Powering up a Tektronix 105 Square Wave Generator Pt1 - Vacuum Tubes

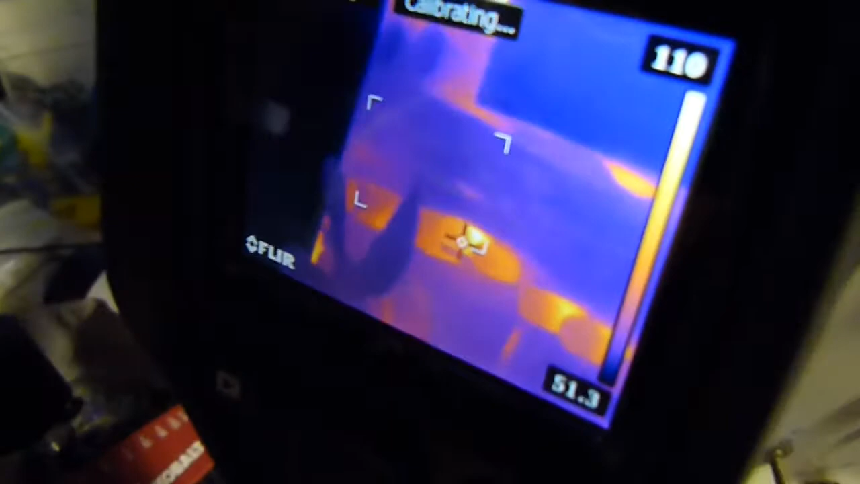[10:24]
and of course the tubes are going to be hot but
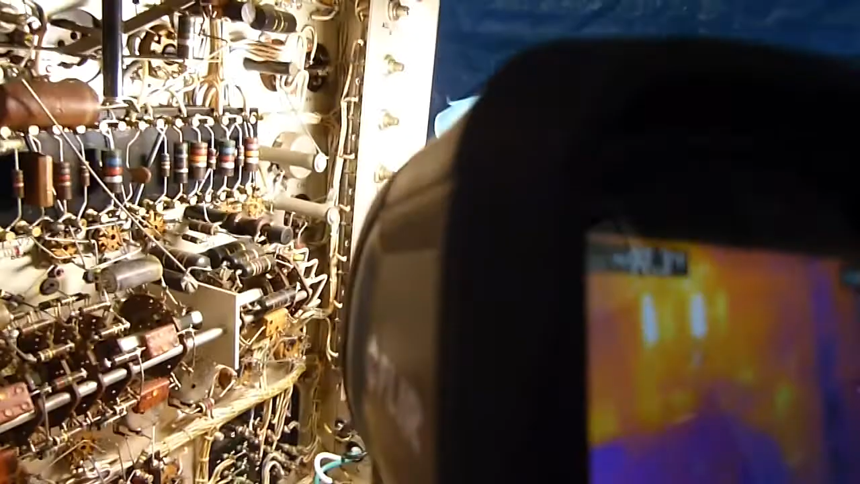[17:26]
I can't even see what it is.